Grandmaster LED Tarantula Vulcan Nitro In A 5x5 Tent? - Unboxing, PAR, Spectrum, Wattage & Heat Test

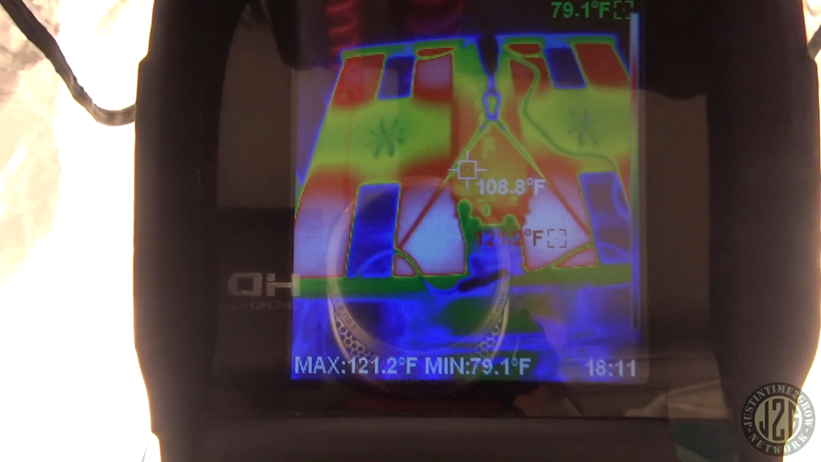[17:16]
On screen: spot 108.8°F, max 121.2°F, min 79.1°F
again this is in about a 70 degree Fahrenheit room
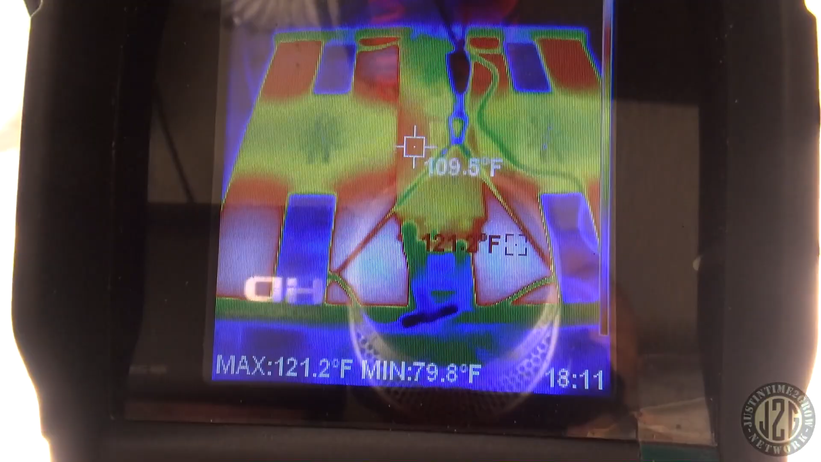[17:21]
On screen: max 121.2°F, min 79.8°F
looks like max reading about 121
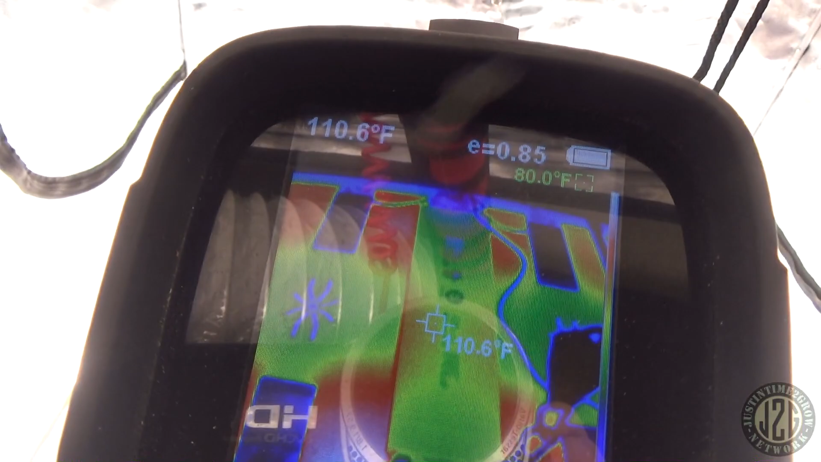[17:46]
On screen: spot 110.6°F
106 110 111 not bad at all
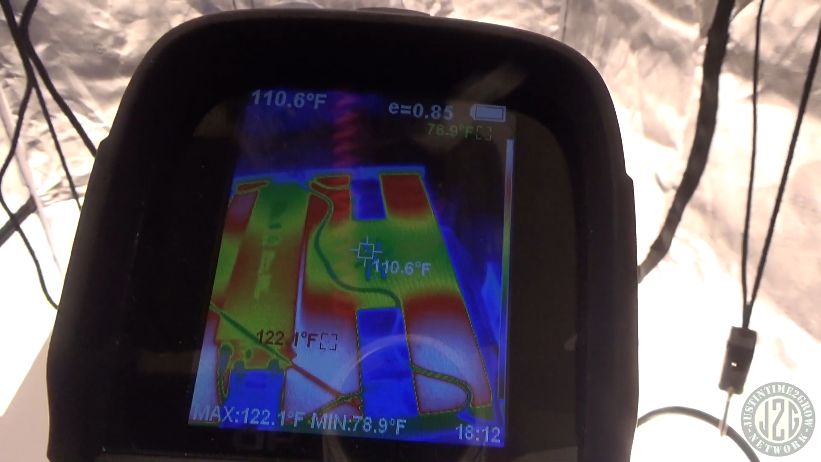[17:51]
On screen: spot 110.6°F, max 122.1°F, min 78.9°F
so really good really really good awesome awesome numbers actually